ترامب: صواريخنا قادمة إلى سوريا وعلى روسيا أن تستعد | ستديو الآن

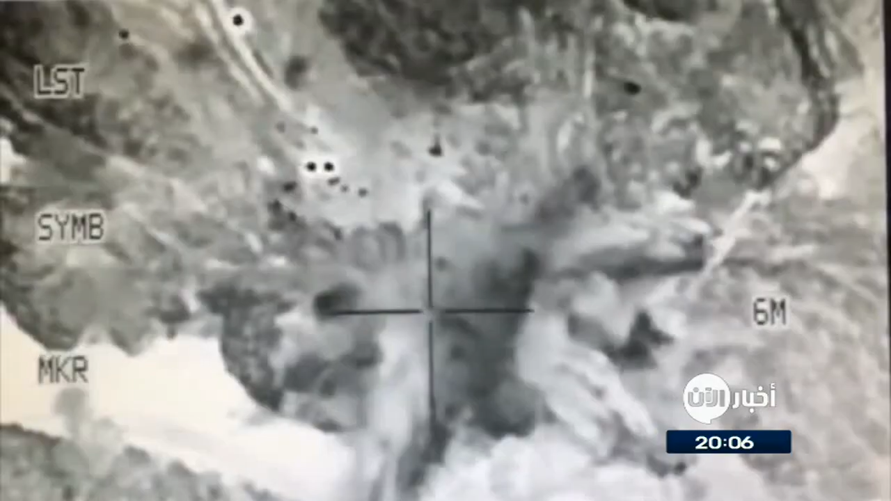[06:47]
استهدفت الغارات التي تأتي ضمن عملية عسكرية
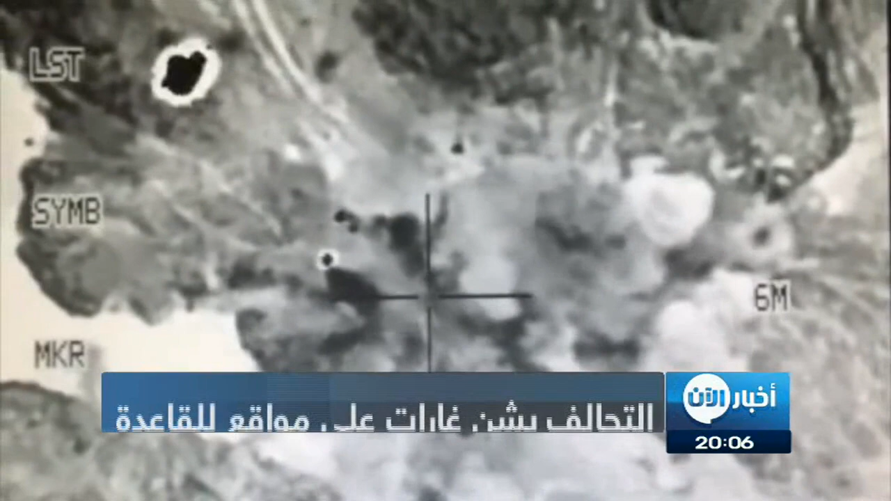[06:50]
واسعة أطلقتها قوات النخبة الحضرامية في فبراير شباط الماضي مواقع للتنظيم بين وادي عمد وبيئة المحافظة